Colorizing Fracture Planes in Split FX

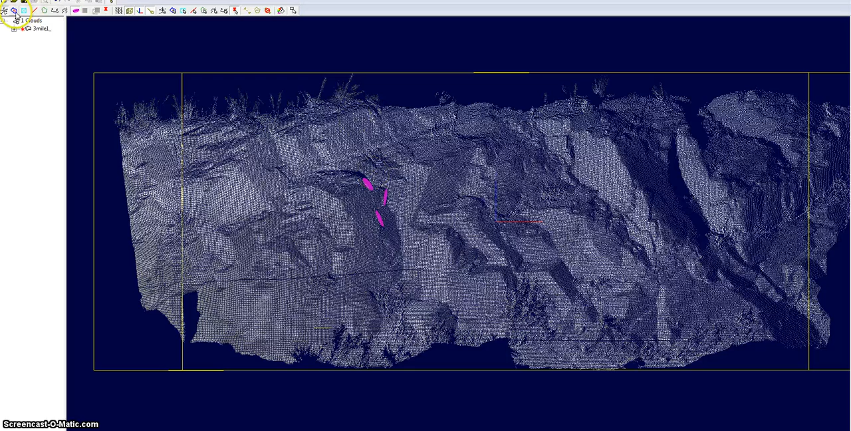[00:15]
Alright, in this quick tutorial I'm going to cover color coordinating your patches and your traces. In order to do so I made a couple of traces, you can see them right here in the center. I also have already created my mesh and my patches. I'm going to shut off the points from the 3D point cloud.
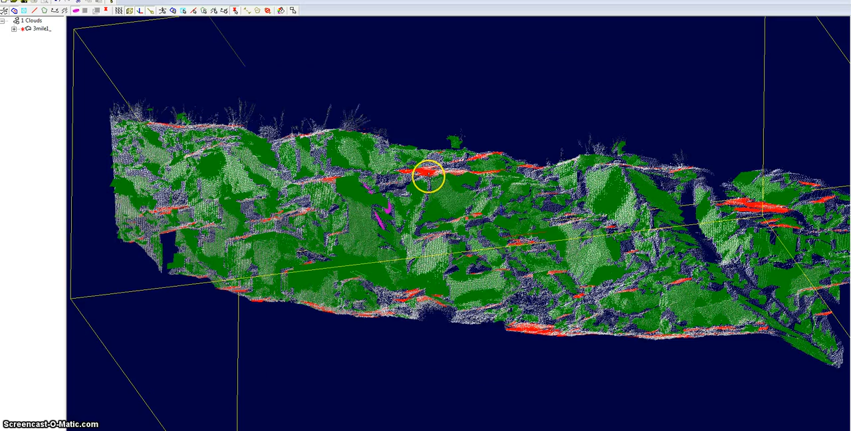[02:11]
I selected poles with a big variance so they're
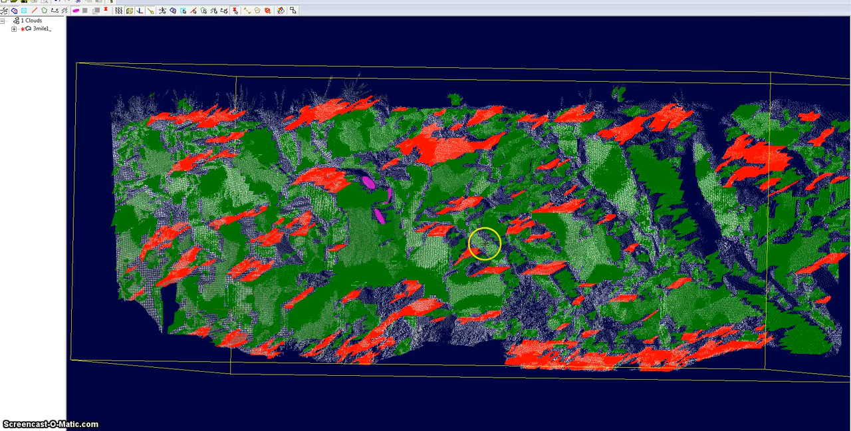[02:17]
not exactly all near to a strike and dip.
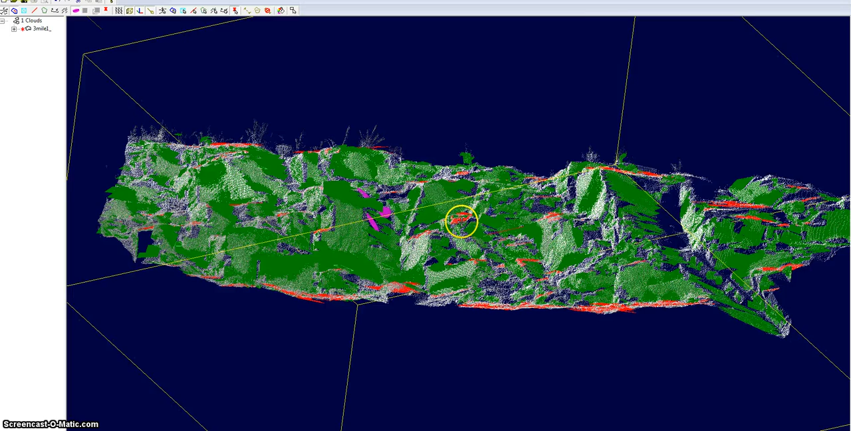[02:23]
This purpose is just to show you how to color coordinate.
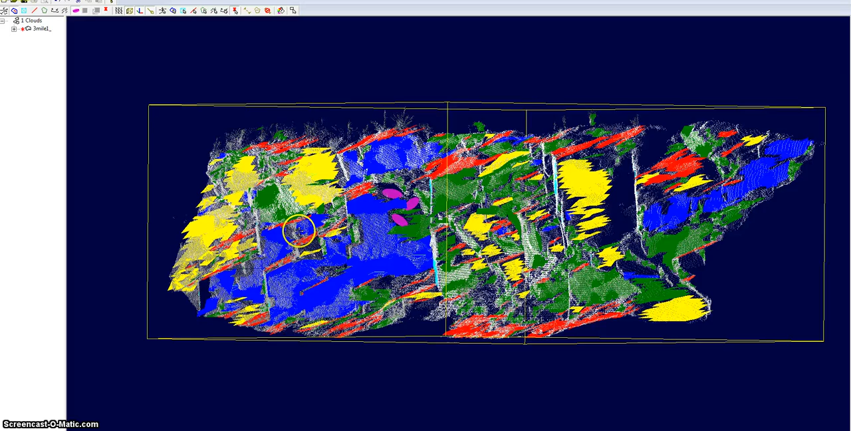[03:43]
So if I turn off the poles, say for instance this aqua blue color, if I wanted to measure the distance between them, it's a lot easier when only this set is all blue.